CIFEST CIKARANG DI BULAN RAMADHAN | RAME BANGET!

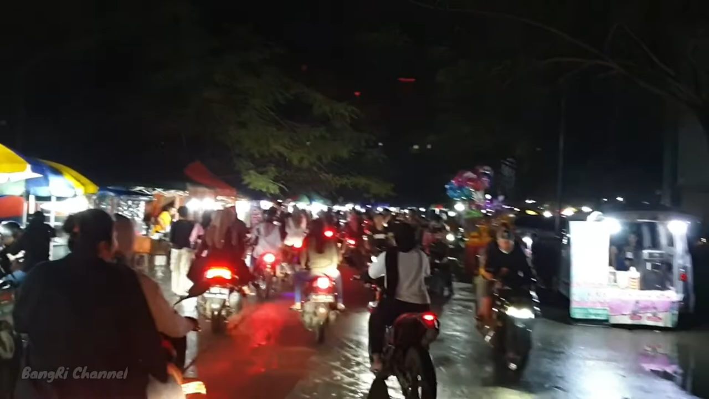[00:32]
ini kondisinya jalanannya di pukul 7 malam atau 19 WIB Nah, kondisinya cukup rame ya Hari ini itu bertepatan di bulan Ramadan di malam minggu juga Nah,